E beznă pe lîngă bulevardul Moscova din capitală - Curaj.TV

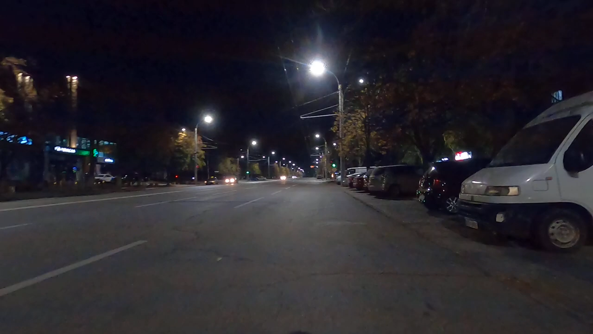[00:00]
orașul lui Ivan Ceban. E plin de hopuri, de gratii. Fanta de-a lungul drumului prin care poți să nimerești cu roata bicicletei.
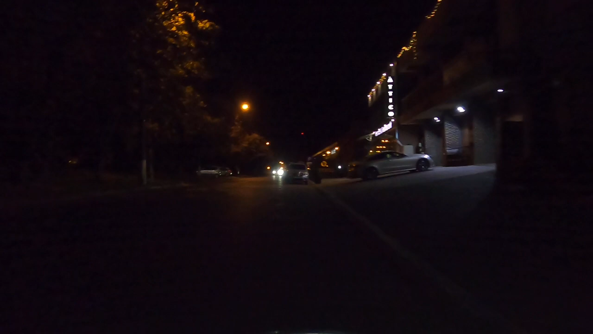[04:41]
Ghidonul meu. Deci cel cap, nu-i vezi nici număr, nimic. În România tocmai a intrat în vigoare lege, regula de depășire a bicicliștilor. Știi că da, poți să ieși cu
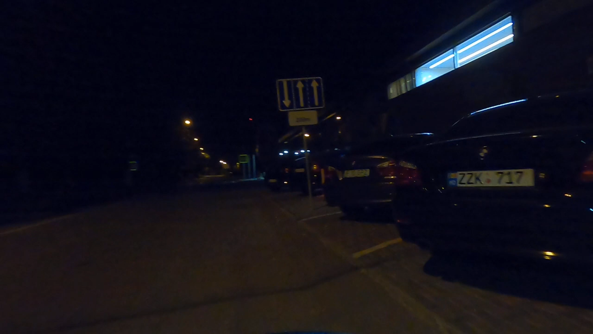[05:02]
sau chiar ești obligat să ieși cu mașina contrasens, cu jumătate de mașină, ca să lași destul spațiu biciclistului. Când aici invers, ăsta a intrat contrasens ca să mă acroșeze, ca să mă dezechilibreze, ca să mă doboare.